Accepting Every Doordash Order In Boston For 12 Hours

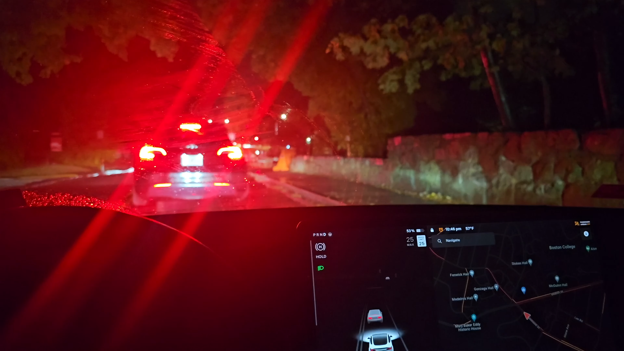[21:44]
What makes this worse is there's a lot of traffic around here. I don't know why. I think it's some Boston College event. This is actually in Newton. Yes, Newton, a suburban area at like 10:45 p.m. So you don't really expect traffic at this time. And unfortunately, there are no orders, so I'm just gonna wait. But I'm going to end my dash at 1 a.m. Yes, 1 a.m.